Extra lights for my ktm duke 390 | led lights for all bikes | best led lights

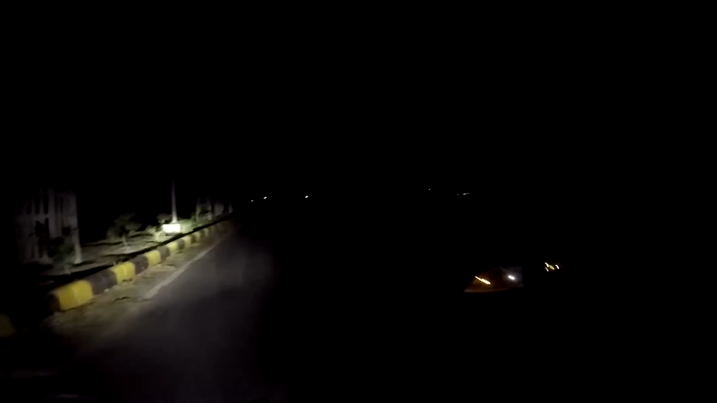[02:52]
एफेक्ट डबल ट्रिपल हो गया है एवन दो लाइटनिंग ऐसी कंडिशन हो तो हमें फॉग लैंप की नहीं जुरूरत पड़ती लेकिन जब वी आ राइडिंग ऑन एक्स्रीम कंडिशन्स तो यह जो फॉग लाइट से यह बहुत काम आते बिकॉस लाइक वी आ
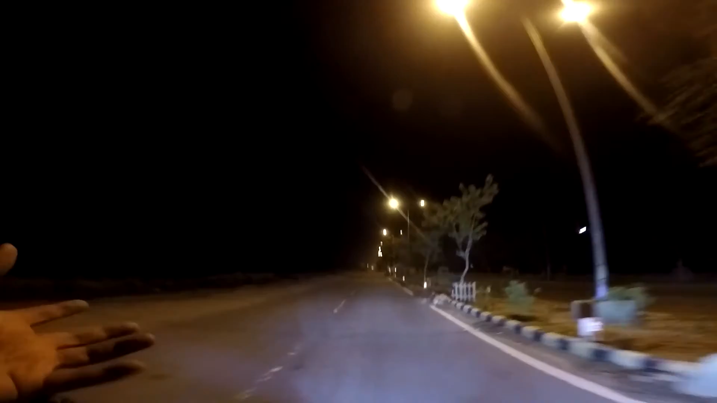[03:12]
राइडि
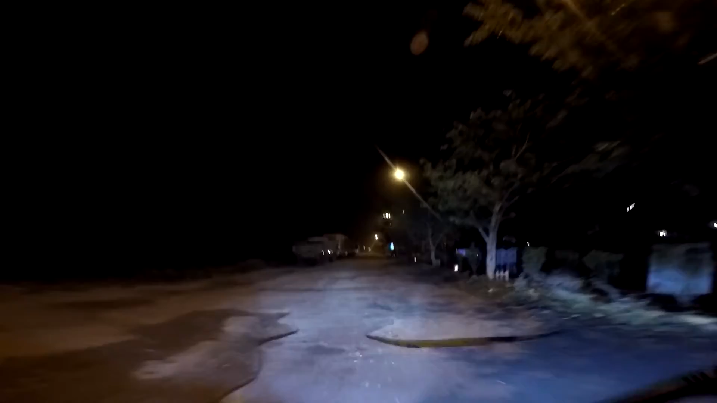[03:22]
तो वहां पर यह जो फ्रेड होने वाली लाइट से यह बहुत काम आती है
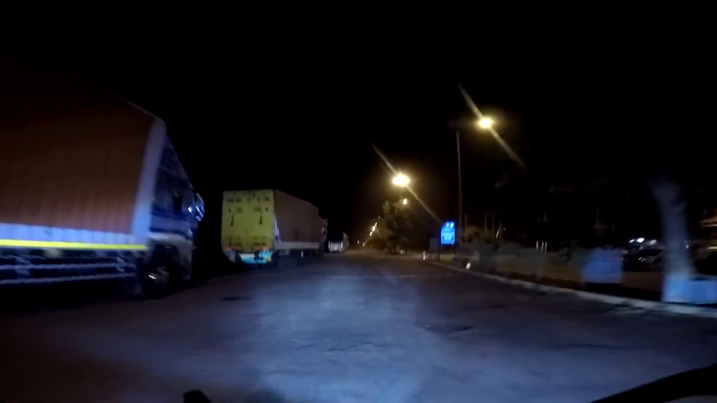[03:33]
और थोड़ा सा प्रोजेक्शन में आपको राय दूंगा इसका नीचे की साइड रखिए बिकॉस जो अगर
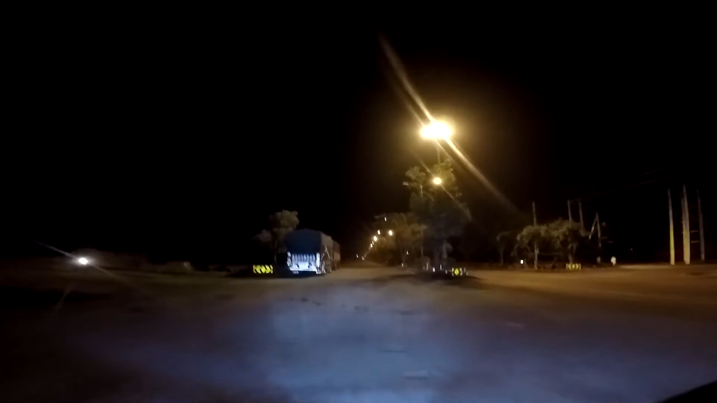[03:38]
सामने से कोई आदमी आ रहा है तो उसको बहुत प्रॉबलम होई कि विकॉस बहुत ते
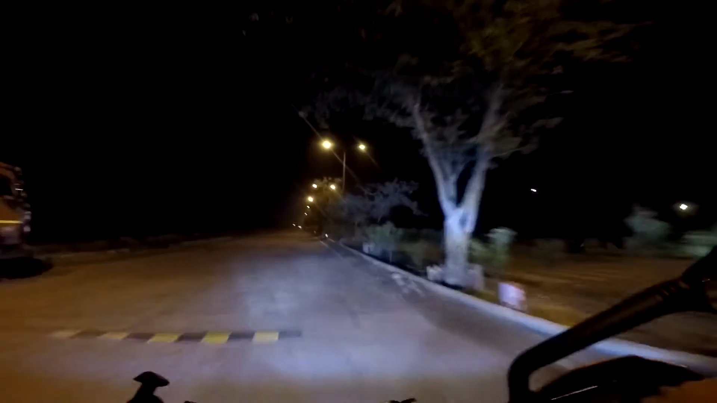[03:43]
ल
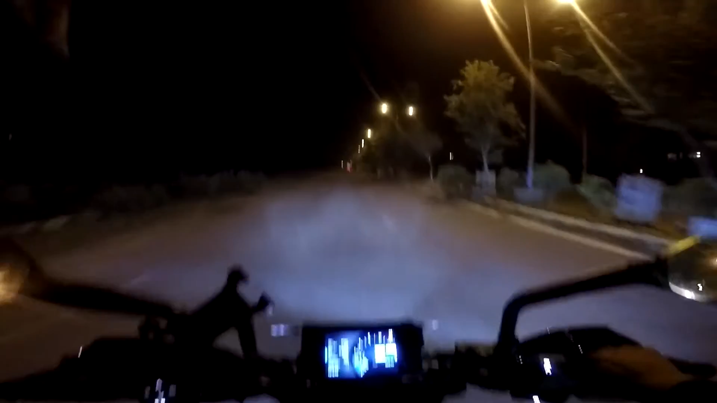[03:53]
तो एक सजेशन है मेरा कि इसको थोड़ा सा नीचे की साइड रखिए रैधर फेसिंग टोवर्ड जो फ्रेंट
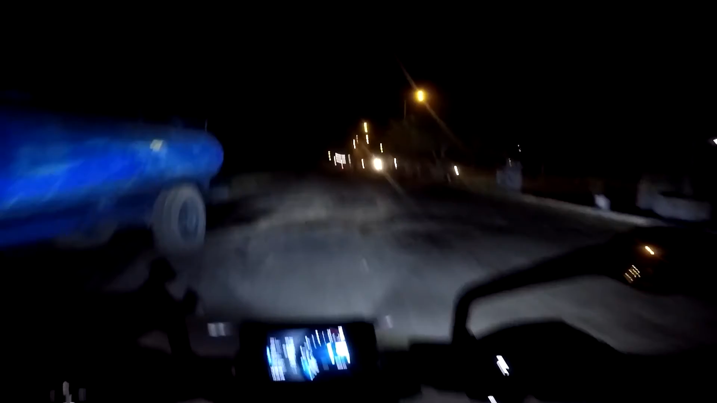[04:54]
है एक छोटी सी वायर दी हुई ती इसके अंदर डिरेक् तब तक आपने बाइक को स्टार्ट नहीं करा ना मतलब और नहीं कर
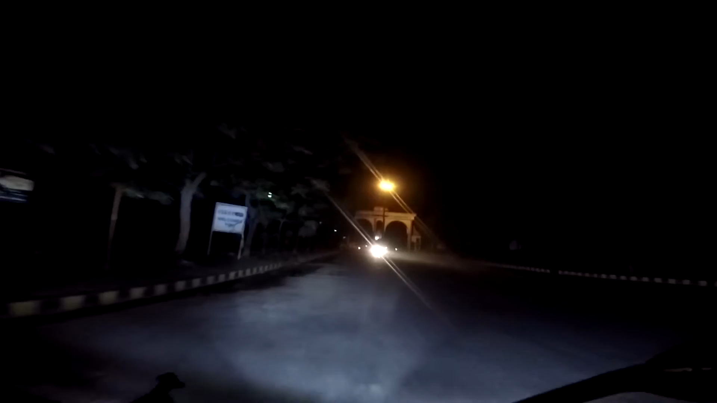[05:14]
दिया तब तक यह लाइट्स ओन नहींगी और ओन करने के बाद भी एक बटन दे रख यह वाला गर आप देख पारे हो तो इस बटन को अन होना ज़रूरी है अगर यह
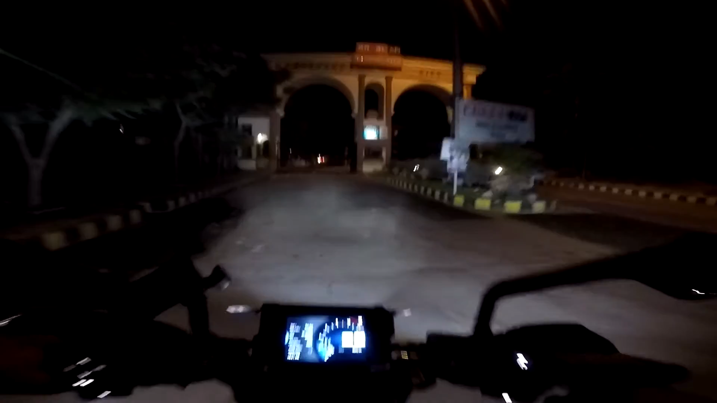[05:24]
बटन ओफ है जैसे कि अब देखे यह वाला तो लाइट्स अपने आप
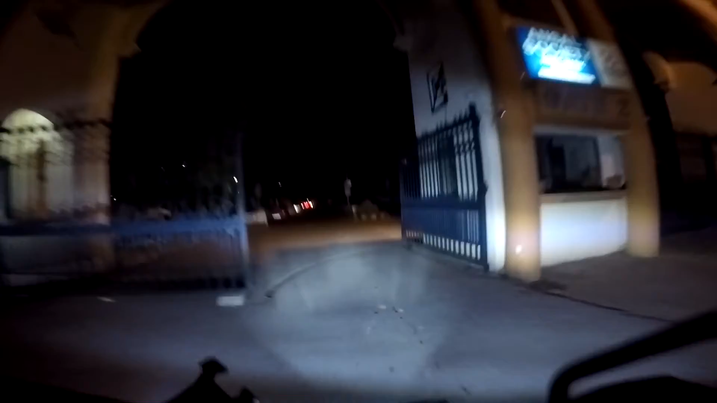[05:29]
ओफ रहेंगी ओन है तो रहेंगे इसी लिए सेफ लगा मुझे और मैंने लगवा लिया हाँ वाटर प्रूफिंग का मुझे नहीं पता है यह मिर से भूल चुक हो गई लेकिन वह भी पता चल जाएगा एक लांग राइड आने वाली है